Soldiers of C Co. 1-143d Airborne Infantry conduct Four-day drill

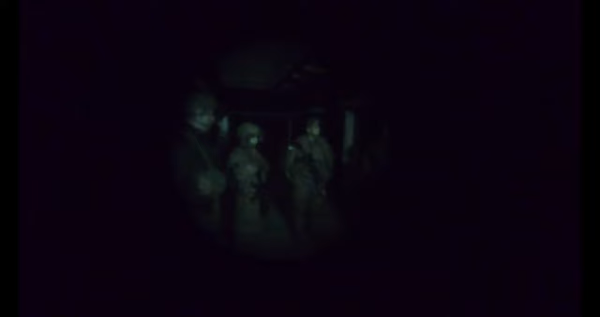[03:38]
It's really just like this little tube as if like you're looking through like a paper towel.
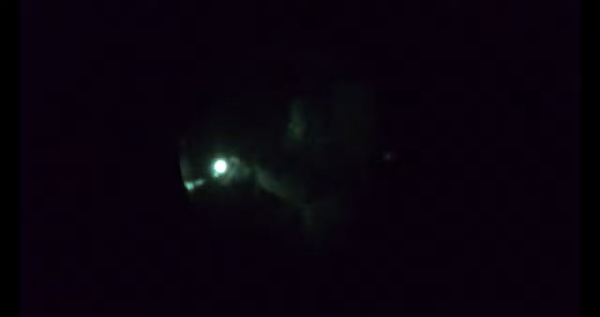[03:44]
It's it's just everything's green and you're you don't really have much peripheral vision so you really just have to be very conscious of of what's around you and everything.